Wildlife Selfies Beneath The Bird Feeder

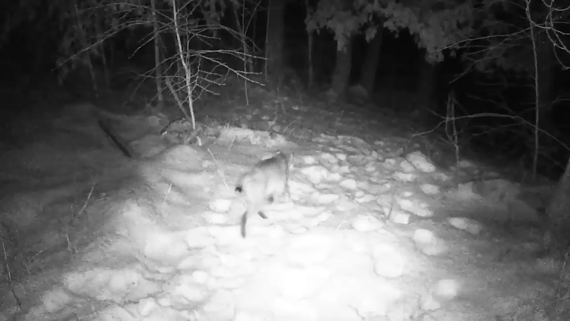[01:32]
I got the tail of a bobcat, and I couldn't believe that there was a bobcat.